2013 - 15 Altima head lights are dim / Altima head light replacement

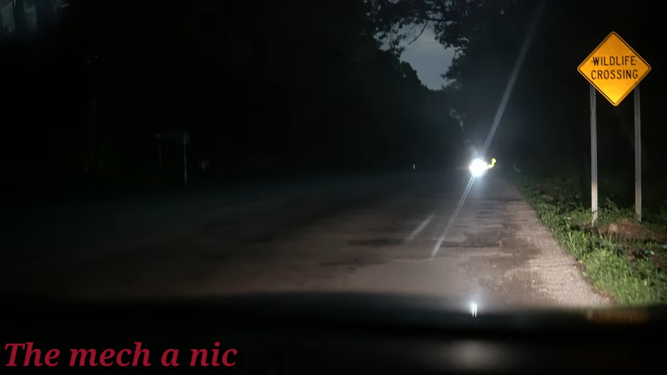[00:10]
The headlight situation on our 2013 Altima has gotten pretty bad over the years to the point where the car isn't really safe and it's almost undrivable at night. Tell me, can you guys spot this deer off to the right? Well, in real life, I didn't see it till it was about five feet ahead of me and if you're going at any real speed and if that deer were to jump out, it'll be too late. Now, I'm using two cameras. So, the first one is my expensive camera inside the car and you're going to see me turn my headlights on and off right now because at this point, I wasn't even sure if they were on. This camera, apparently, I just found this out while I was editing, is fantastic in low-light situations.
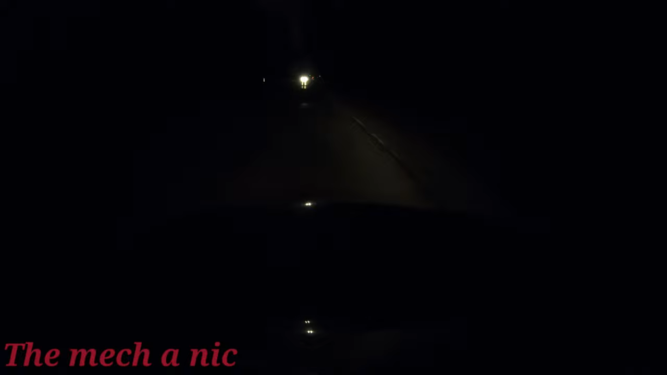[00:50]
It doesn't look this dark but the GoPro is a better representation of what it really looks like driving this car at night. You're going to see the same exact spot where I turn my headlights on and off because, like I said, I really couldn't tell if the headlights were even on at all. Oh, and by the way, did you spot that deer? Of course you didn't. So, the next shot is the same exact night. I'm pulling into our house right here, right in front of the garage and it doesn't look that bad, right?